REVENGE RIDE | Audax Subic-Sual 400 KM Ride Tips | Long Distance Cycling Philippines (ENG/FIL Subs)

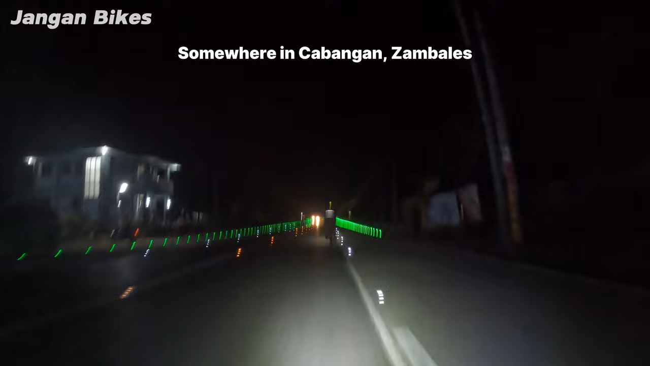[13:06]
Nakarating ako sa kilometer 350 checkpoint doon sa Kabangan mga 7.34pm na.
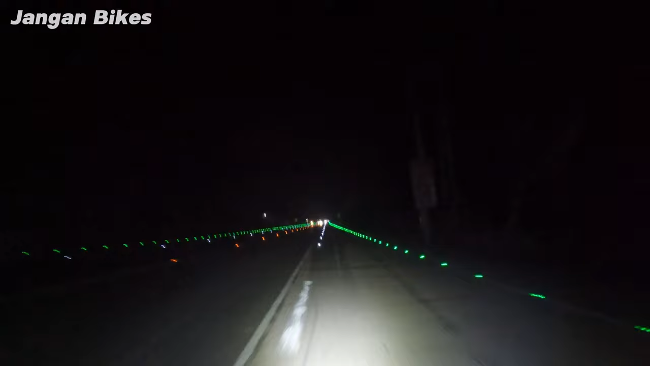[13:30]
Kumain lang kami ng sandali pero nauna na akong umalis sa Kabangan. Dahil gabi na at mas malamig kumpara nung hapon, mas nadalian akong pumadyak ng 28 to 30 kph neto. Pero hindi pa rin tuloy-tuloy yung pagpadyak ko neto.
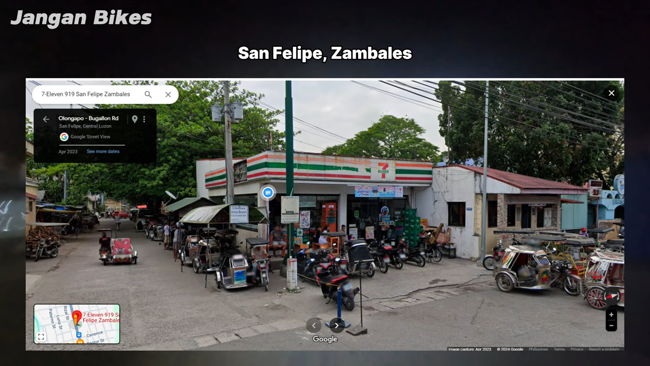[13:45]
napatigil ako sa huli kong 7-11 sa San Felipe at nahihirin ako sa may bandang San Marcelino.
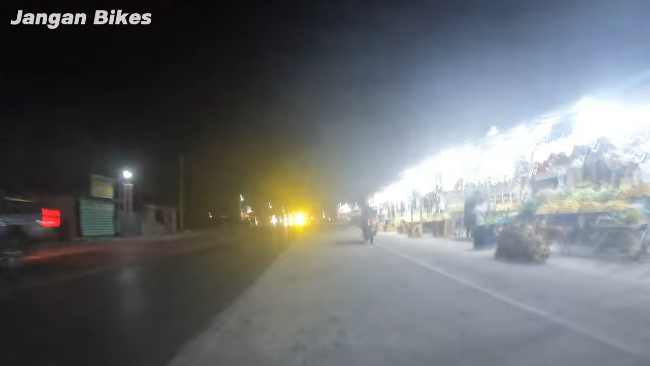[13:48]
At sa wakas nakarating na rin ako sa Subic.